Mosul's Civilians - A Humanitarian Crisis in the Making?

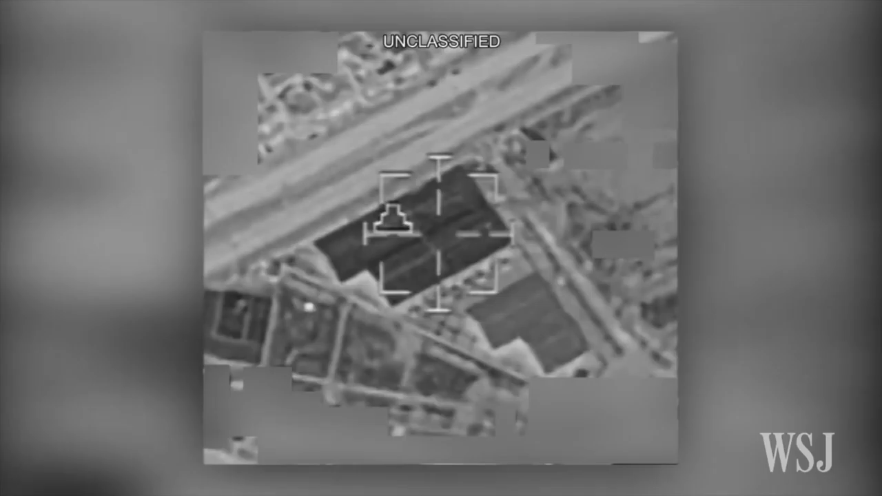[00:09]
and a US-led airstrike destroying what officials say was an Islamic State car bomb factory.
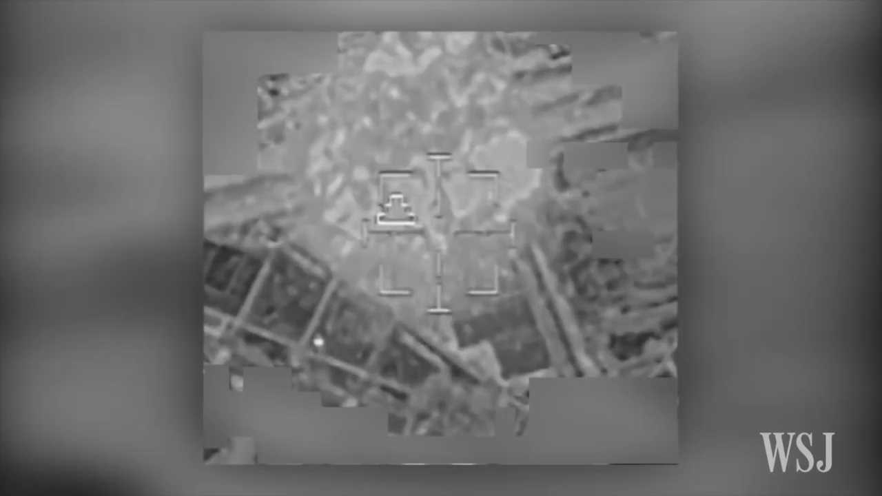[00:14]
Mosul's 1.2 million civilians who spent the past two years under ISIS rule almost certainly smell the smoke from oil wells that the extremist fighters have set ablaze to the city's southeast.